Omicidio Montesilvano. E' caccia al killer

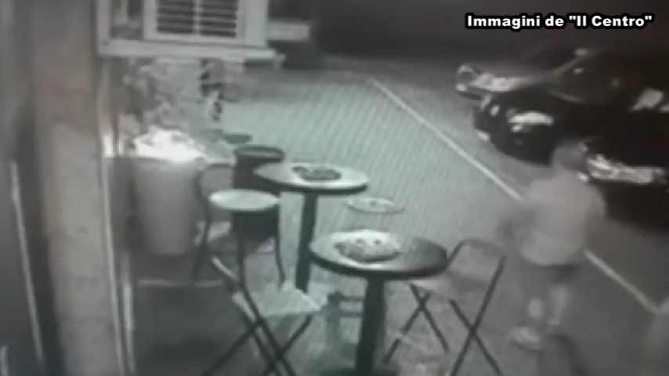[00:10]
l'uomo che fucile in mano entrato alle 2.50 nel par Birrami di Via Verrotti, freddando con un solo colpo il 21enne Rom. Le telecamere di videosorveglianza hanno ripreso l'ingresso e l'uscita del 46enne, irreperibile da sabato notte, e sono state preziose per gli investigatori che nel giro di poche ore sono così risaliti al responsabile dell'omicidio.